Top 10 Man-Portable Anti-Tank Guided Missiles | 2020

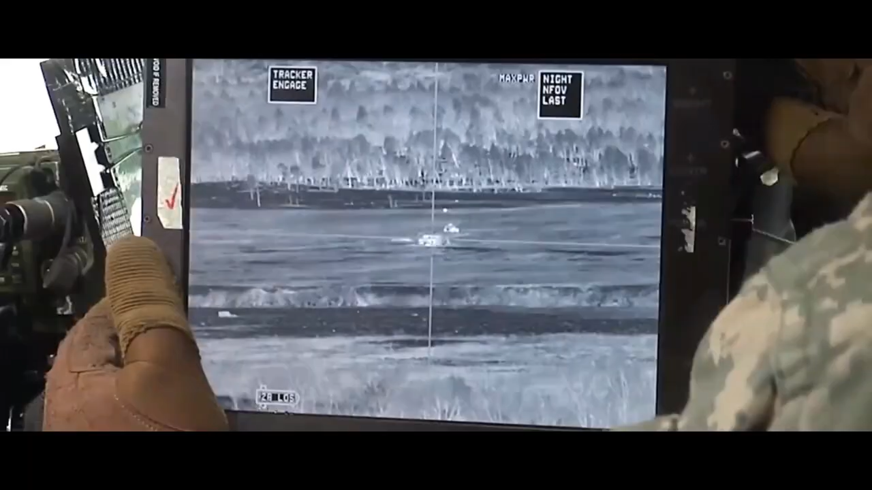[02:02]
The weapon has propellant in the flight motors and
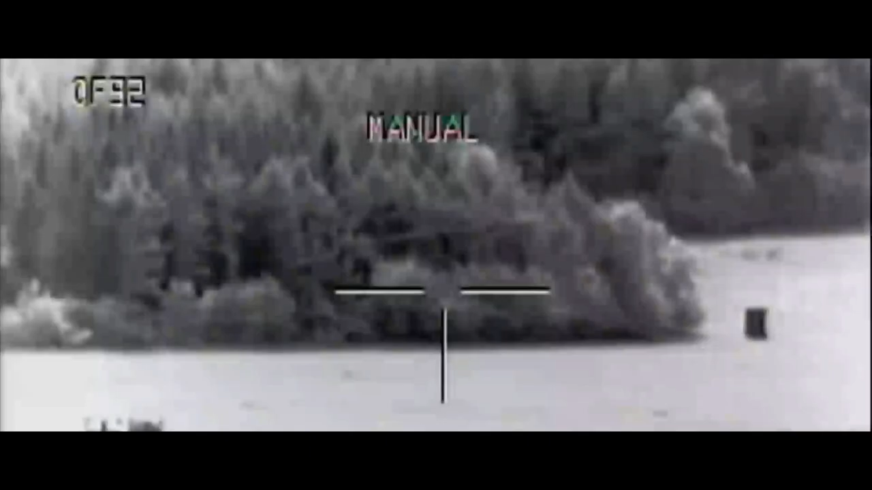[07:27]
The Spike LR-2 implements an electro-optical seeker which
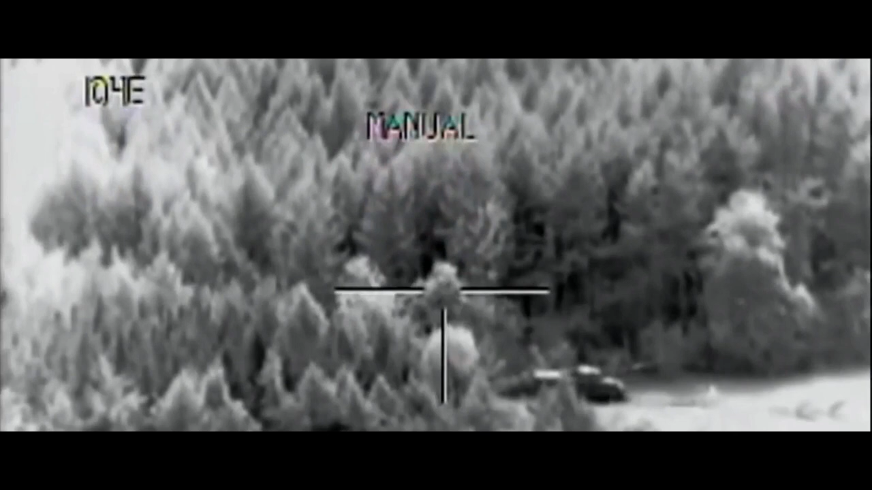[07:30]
has a high-quality infrared sensor and also includes AI features to maintain target lock-on even under extreme battle conditions.
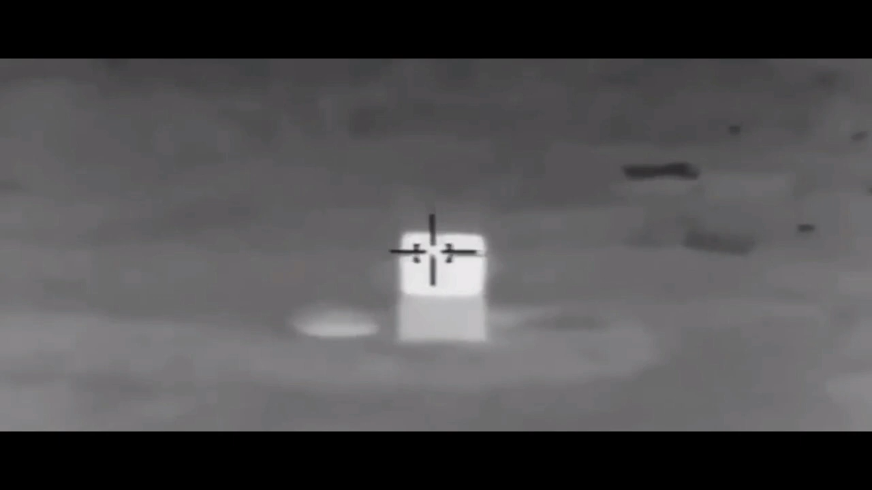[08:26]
It is a lethal weapon including imaging infrared seeker that permits usage at day and night even in extreme battle conditions.